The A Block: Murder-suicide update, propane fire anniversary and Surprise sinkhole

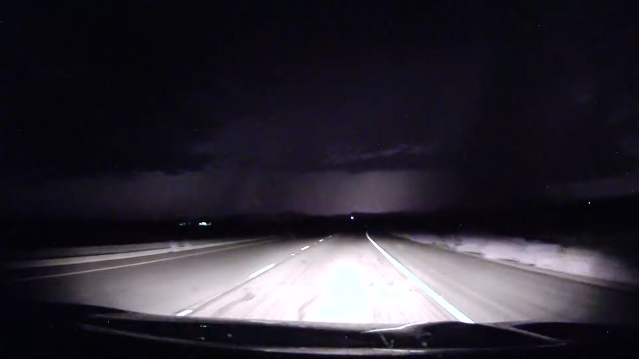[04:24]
This is from one of our 12 News weather tracker that's driving right now on Sun Valley Parkway. This is near surprise. You can see rain in that area, plenty of lightning strikes streaking across the sky.